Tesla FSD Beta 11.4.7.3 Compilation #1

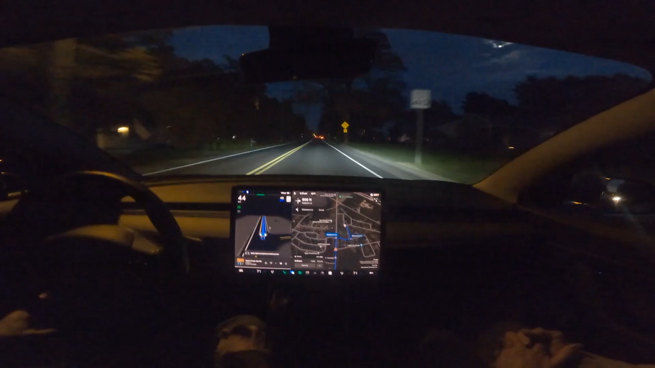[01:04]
Okay, we'll see how well it does, there is a car behind us and it is going to catch up to us, it really needs to turn quicker and get out of the way, I don't like that, this is 11.4.7.3, good job there.